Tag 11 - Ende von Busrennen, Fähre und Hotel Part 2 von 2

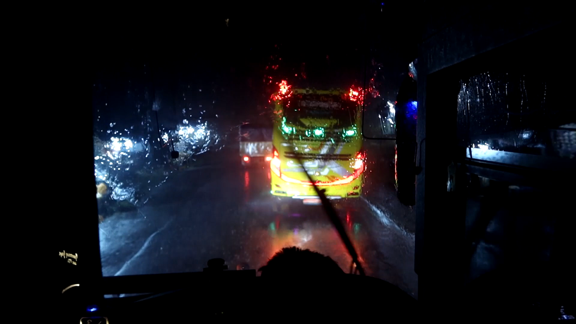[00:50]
Du musst warten, bis du aus der Stadt raus sind, wo ein bisschen mehr spurig wird. Aber ich denke, wir kriegen den auch noch. Also, bleibt dabei. Okay.
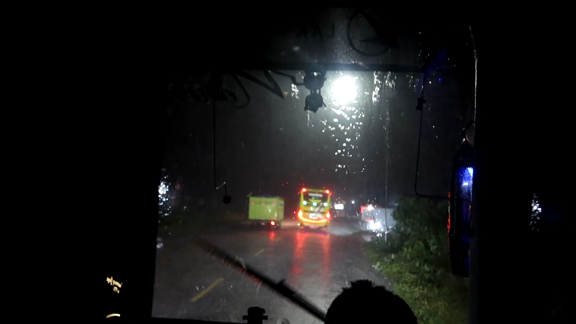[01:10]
Wenn wir jetzt an dem Bus vorbeikommen, oder nicht?
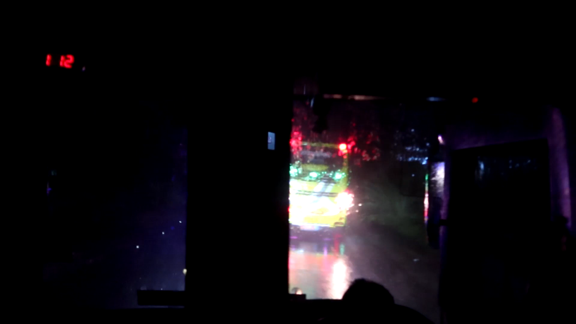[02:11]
Leider hat der andere Bus auch ausgeschert und dann musste er natürlich bremsen.